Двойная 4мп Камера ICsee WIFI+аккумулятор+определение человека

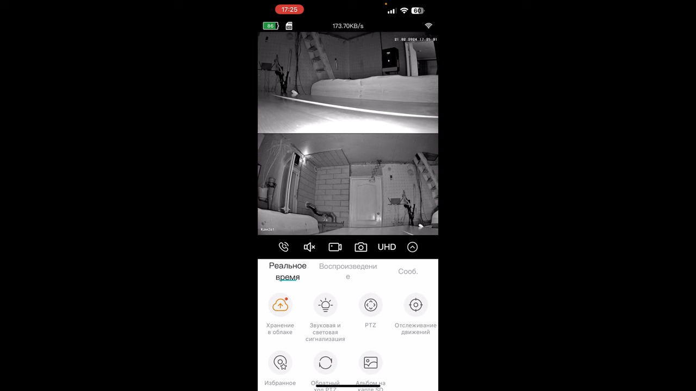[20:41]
И есть еще возможность развернуть. Но там уже засветка идет от предметов. Видите нижняя камера от стола.
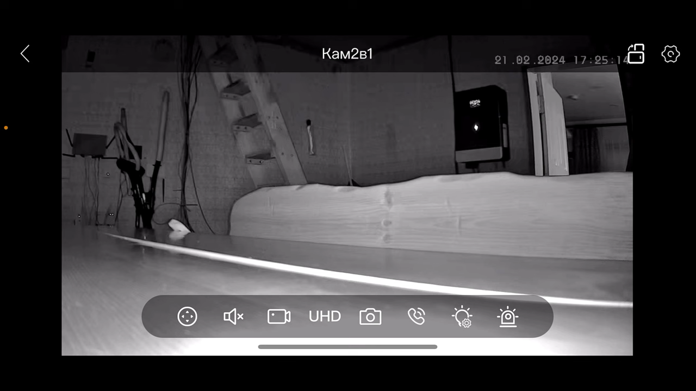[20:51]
Идет небольшая засветка светодиодов. Помехи особо и не создает. Камера работает нормально. На потолке, на стене. С помощью кронштейна. Если ее установить. Этот момент исключится. Камера будет показывать идеально. Верхняя поворотная. Отлично. В полной темноте.
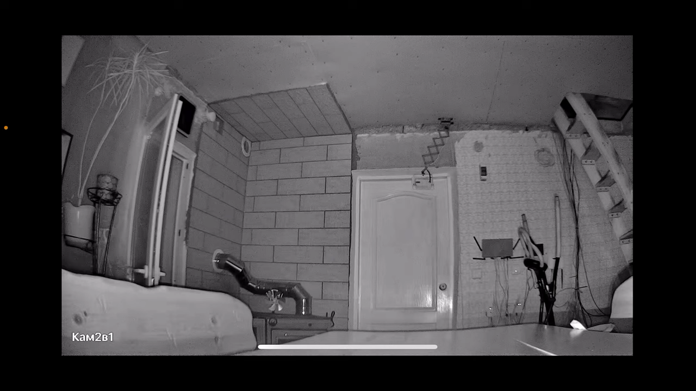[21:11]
Освещает своими ИК со светодиодами. Большую площадь. То есть тут проблем вообще никаких нет. Тут же можно нажать на лампочку. И вызвать три ночных режима.
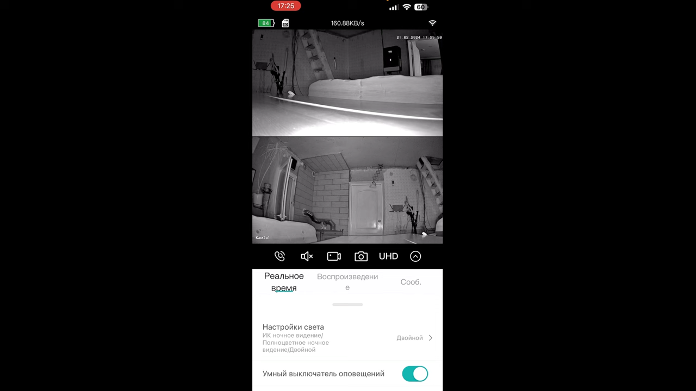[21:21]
Камера двойной стоит. Именно по движению.
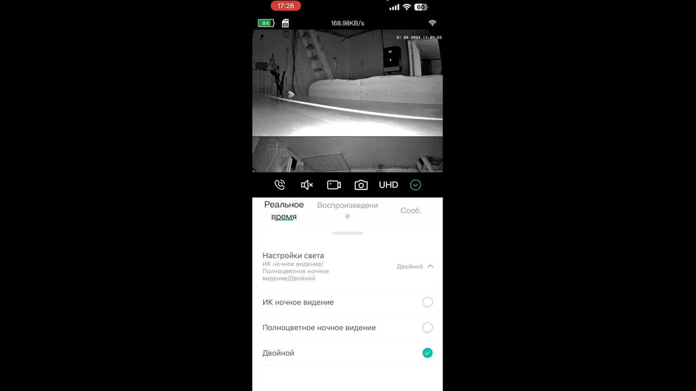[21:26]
Должна включить белые LED светодиоды. Давайте зайдем. Должна меня определить.
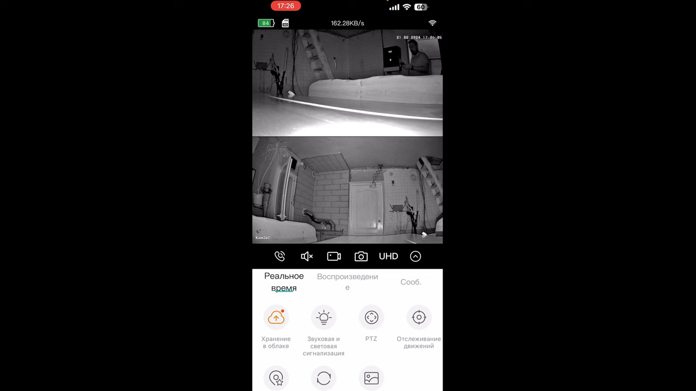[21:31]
А определяет. Видите. Именно верхняя камера поворотная. То есть ее желательно направлять в сторону дверей.
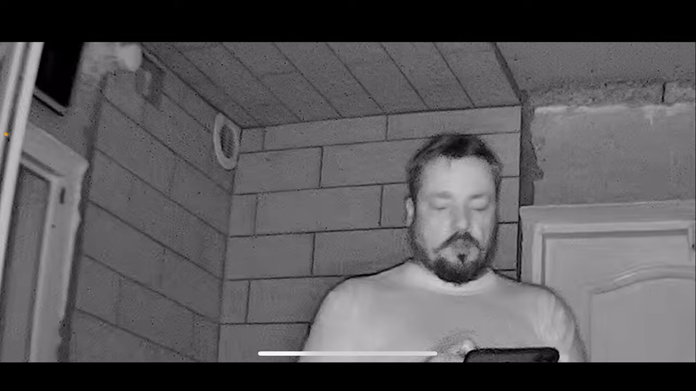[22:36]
Вот так вот при открытии. На всю. С камеры.
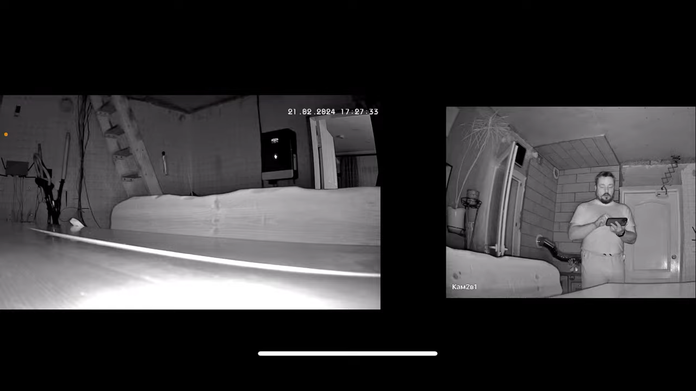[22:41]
Так же и с нижней. Можно сделать. Притянуть что-то. Посмотреть. Когда две в одной. То. Просто общий просмотр. Ну. Поворотная камера. Будет поворачиваться. Слежения пока нету. Даже нет возможности. С приложения включить.
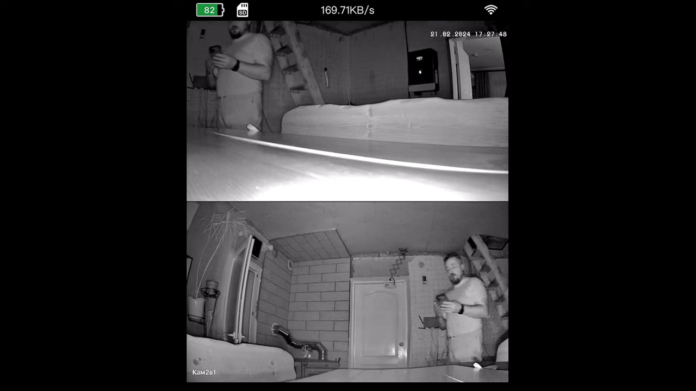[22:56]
А когда включаю. С. С видеорегистратора.
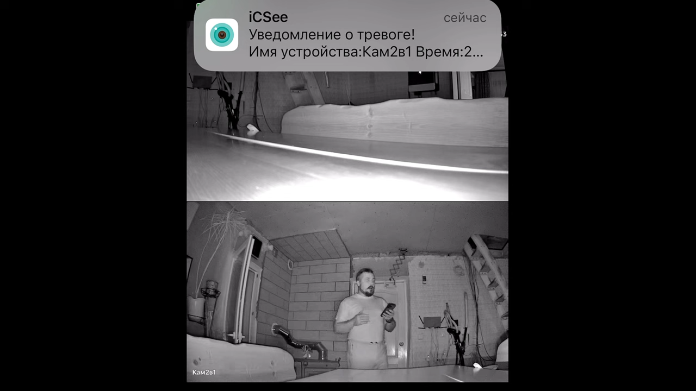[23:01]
Функция не активируется. То есть нету подтверждения. Как в поворотных камерах. Ну. Вот такой вот вариант. Как для помещения. Ну. Суперого. Что ты можешь в перекрытие поставить две камеры. С широкоугольными объективами. И просто ты захватишь большую комнату. Большой склад. Большой офис. Что тебе нужно. На сегодня все. Подписывайтесь на канал. И так же в телеграм. Подписывайтесь. Там продаю вам по цене Алиэкспресс в Украине. Ну. Вот то что показываю на своем канале. Всем удачи. И до следующих видео.